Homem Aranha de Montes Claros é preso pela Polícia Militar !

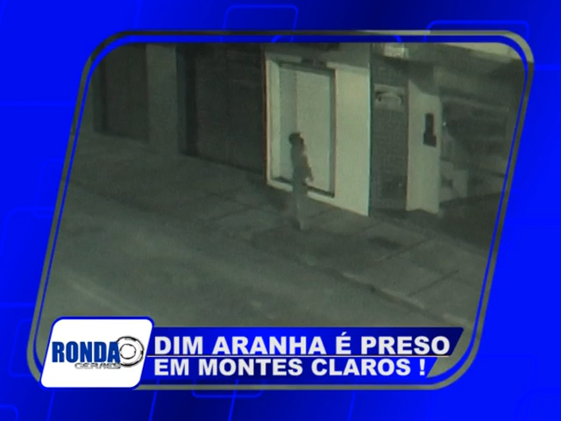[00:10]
Aqui os dois analisam qual casa vai ser escalada. Neste momento, uma viatura passa na região, mas eles se escondem atrás do poste. Pouco tempo depois, de Aranha pula um muro que tem concertina e cerca elétrica.
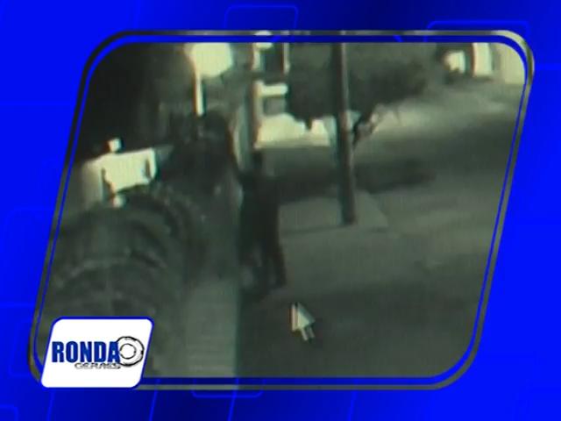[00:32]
Minutos depois, os dois saem com um televisor e outro objeto. Um carro aguardava a dupla dinâmica do mal.